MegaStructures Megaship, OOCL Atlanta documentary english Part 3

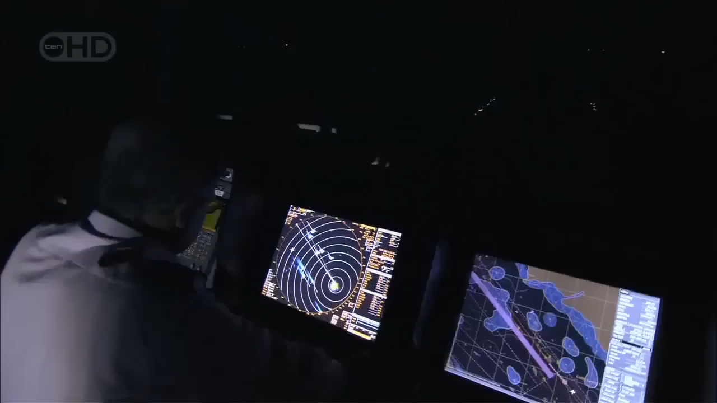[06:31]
I said, mate, I've got two targets here.
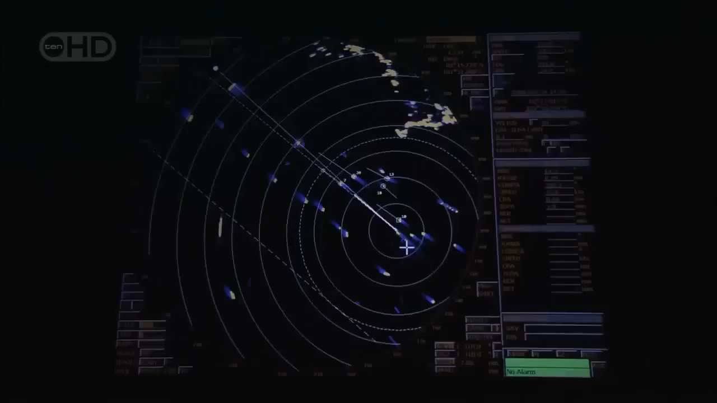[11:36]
it also becomes the Atlanta's eyes and ears. Three-five-zero, two miles, stopped.
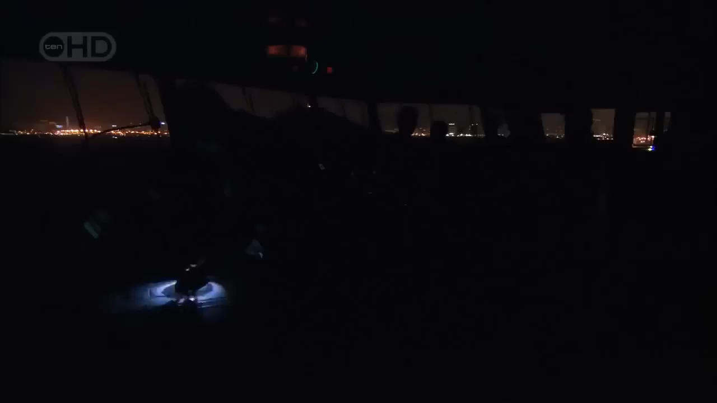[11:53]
It's another crucial piece of technology that
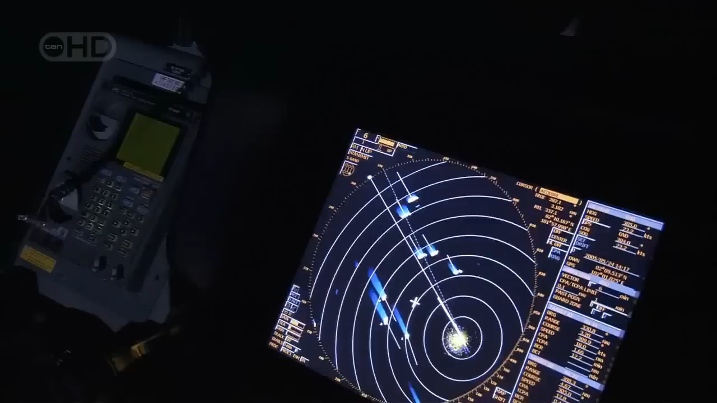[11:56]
helps a mega ship maneuver gracefully into a mega port.